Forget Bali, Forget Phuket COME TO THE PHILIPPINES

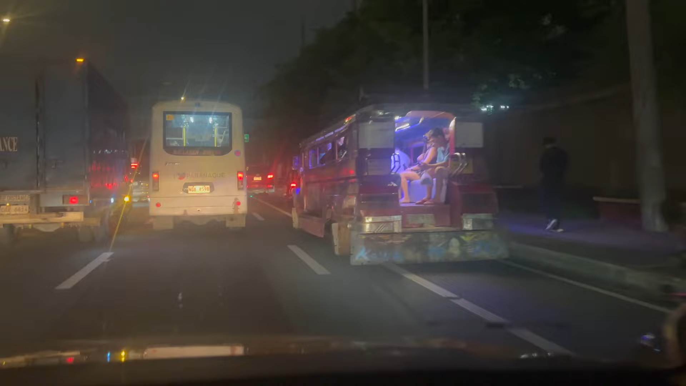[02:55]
Oh, check out this. This is a jeepney. Jeepney. He goes, another one of this.
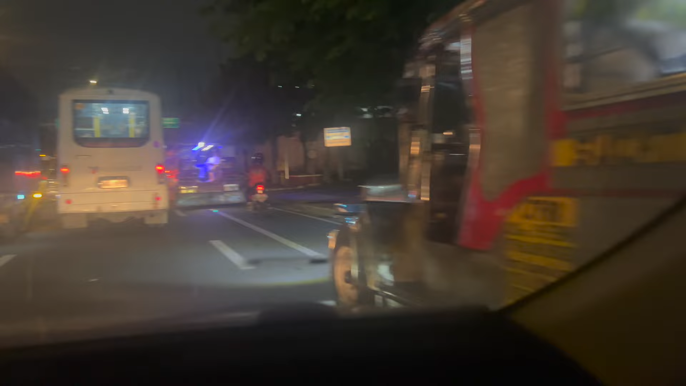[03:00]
Oh, we're going to get in one of them. Oh, imagine being on that motorbike. No way.
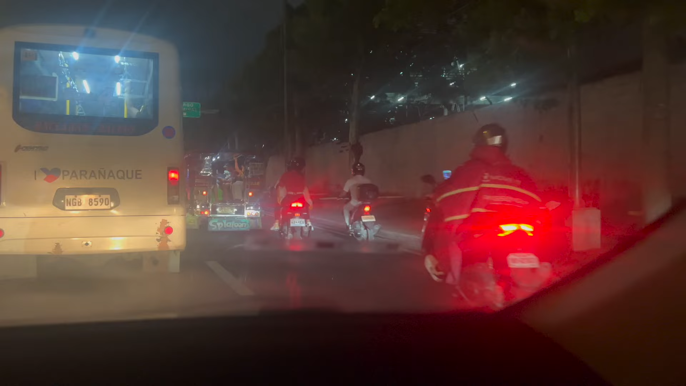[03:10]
Oh, there is no way you'd get on a motorbike here. Look at the traffic.
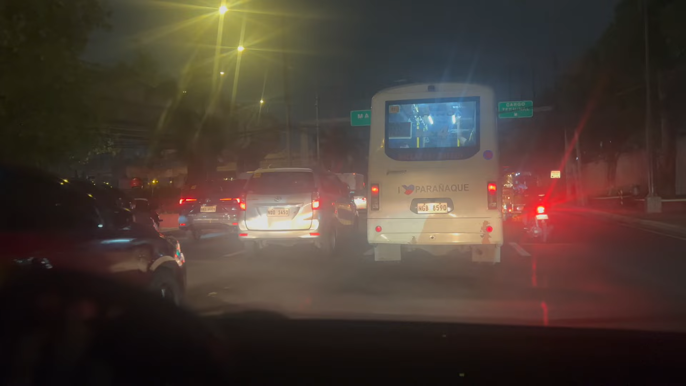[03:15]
Those people, they're gonna die.
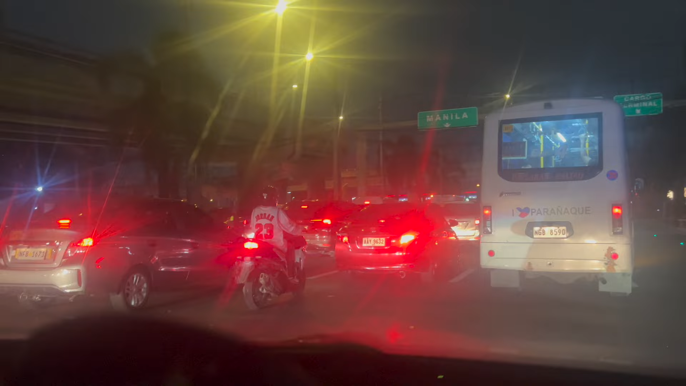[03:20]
Okay, so this just reminds me a little bit of Bangkok. Look at that big bridge there.
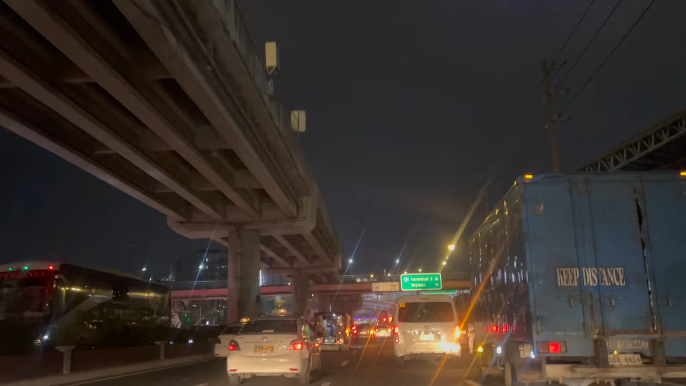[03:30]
Cars are going everywhere, motorbikes are going everywhere. This place is crazy. Why would you do that? Skyway.
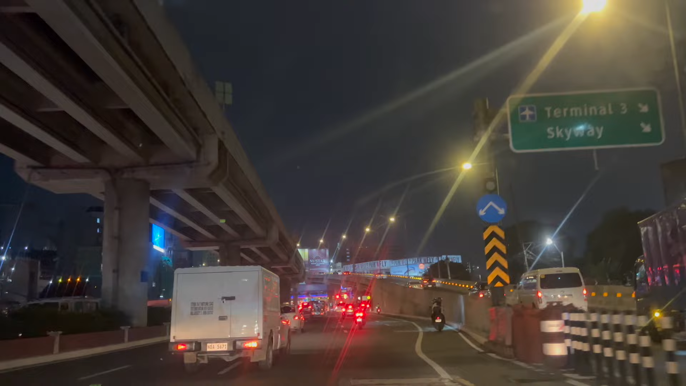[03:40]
Now, the new star casino looks like the Crown Casino. This is crazy. This is absolute crazy. Look at that jeepney there. Gotta get one of those for the tracks.
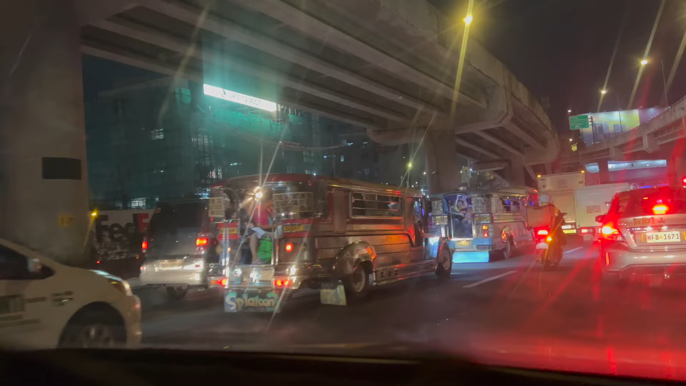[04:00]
Imagine taking that up to Loveday. See, they stack them in, don't they? Oof. This is crazy.
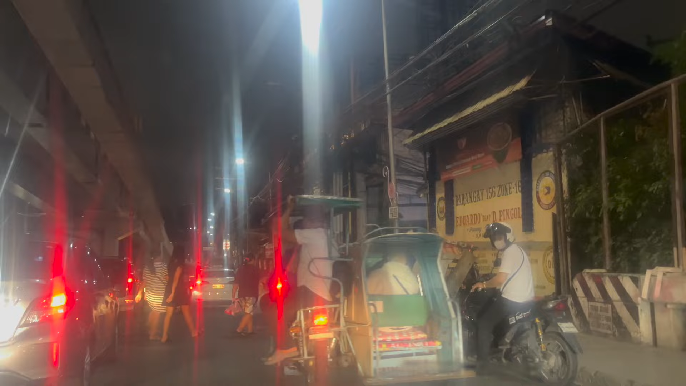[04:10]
People just walking over the road, cars. Just, everyone's got thongs on. It's 29 degrees.
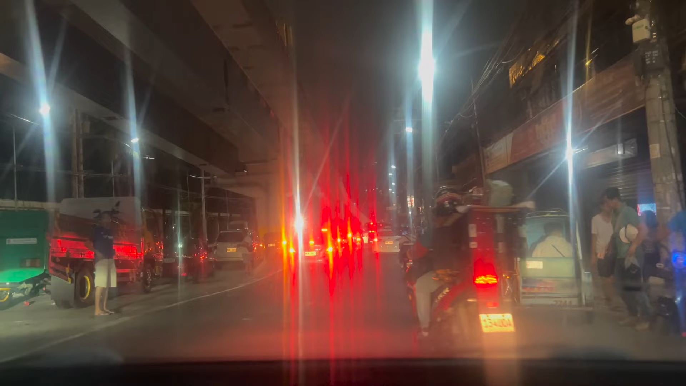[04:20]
We're gonna die any minute soon.
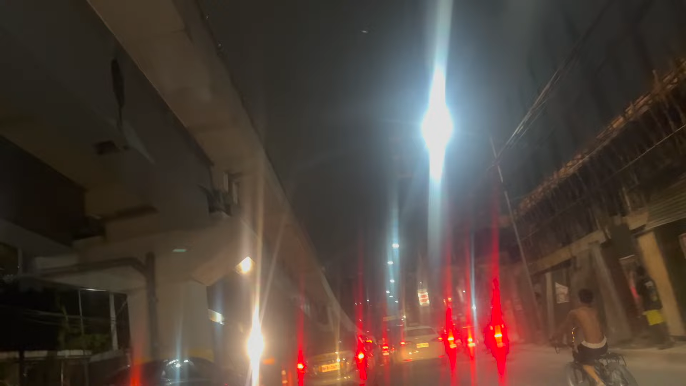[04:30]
Yeah, there's a bridge up there, the cars are on the bridge up there. Again, we're still on the wrong side of the road.